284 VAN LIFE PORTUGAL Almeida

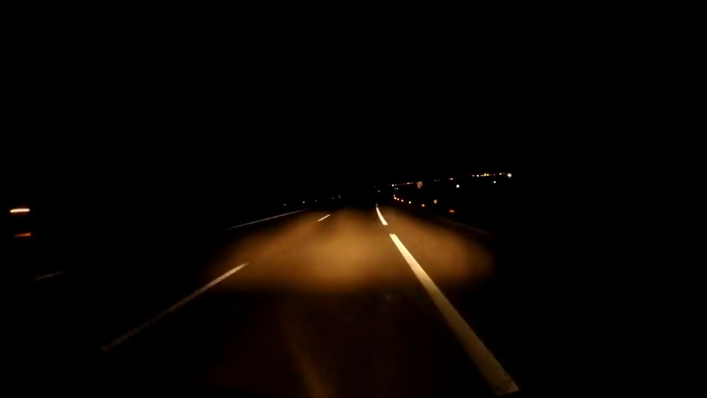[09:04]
A lot of bugs and ladders! It is an unlit highway! No lampposts! Nice for an extra special drive! Yes! There are reflectives on the roadside! Yes! That helps a little bit! Actually there are a lot of bugs!